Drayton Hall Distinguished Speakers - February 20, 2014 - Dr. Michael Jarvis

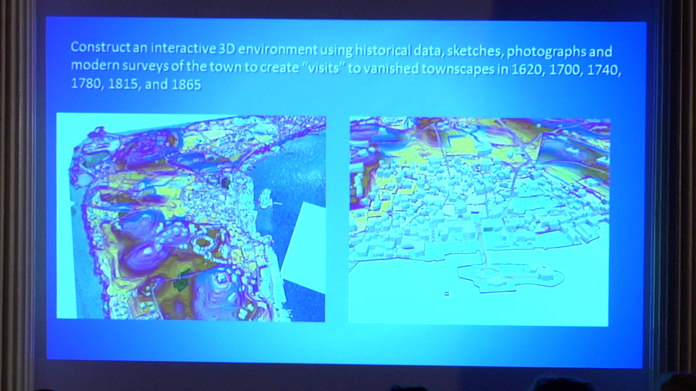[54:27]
blocks but each of these blocks gets replaced with a precisely rendered individual